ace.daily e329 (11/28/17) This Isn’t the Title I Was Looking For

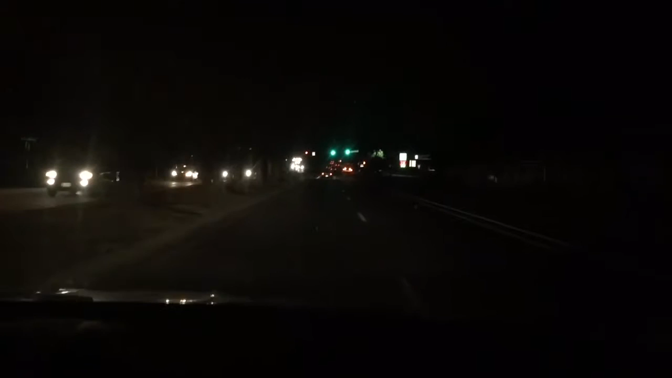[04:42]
Because that's when my alarm is set on my phone. Before the sun's setting at 8.15. It's not my fault. The moon and the sun are all off from what my phone says. So, I blame the sun. It's setting early for some strange reason. There's a bus. There's a car. I didn't know the number one bus came over here. I didn't know the number one Lamar bus came over here either. We're not on Lamar. We're on Metric. I didn't know. I'm getting scared.